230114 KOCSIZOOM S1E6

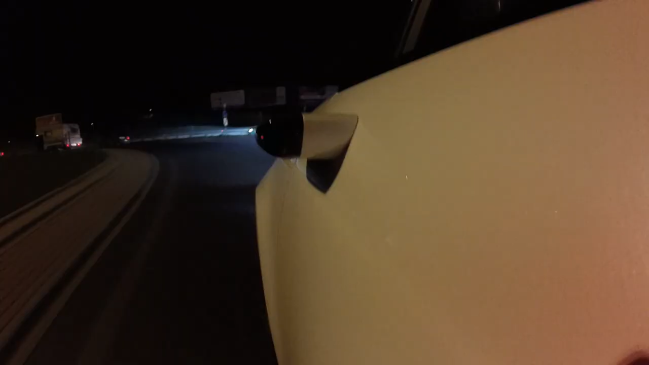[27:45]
Lehet nyugodtan maradinak nevezni emiatt, de valahogy nincsenek csodák.
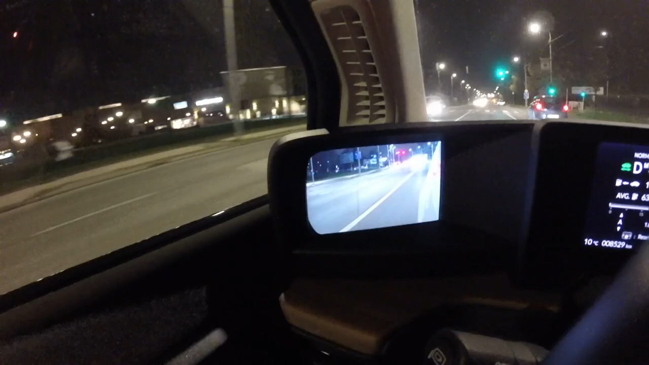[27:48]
Tehát egy ilyen kisméretű lencse az nem tud sokkal jobb képet generálni. Ebből is látszik, hogy nagyon zajos a kép.
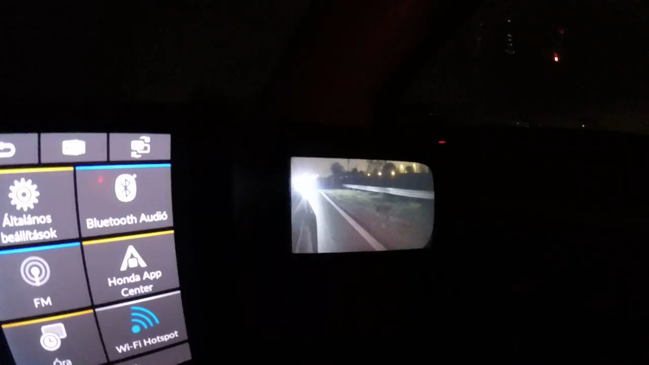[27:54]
Most ahogy kiérünk a településről, egyre jobban elsötétedik.
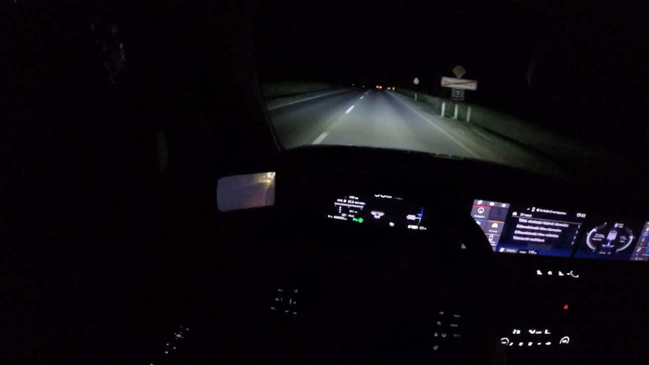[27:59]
És ahogy a fények eltűnnek, úgy szépen lassan egy elmosódott semmi lesz gyakorlatilag. Ugyanez a helyzet van egyébként még a nagyvárosi fények mellett is. Tehát látjuk, hogy van mögöttünk valami, így a fényes pacák. Most pont elment egy autó. Tehát így főúton szerintem nyilván egy sima tükör sem ad sokkal jobb képet.